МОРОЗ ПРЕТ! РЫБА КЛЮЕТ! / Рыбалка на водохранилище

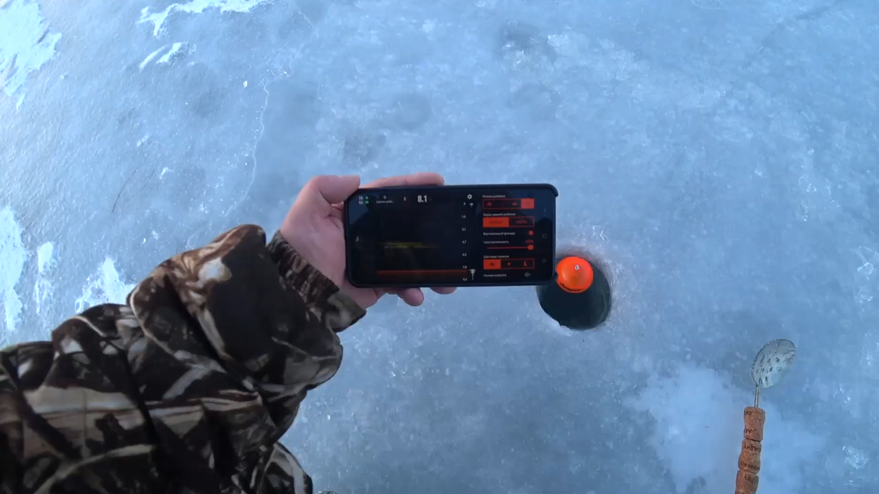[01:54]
На глубине 8 метров Но это не иначе, как рыба,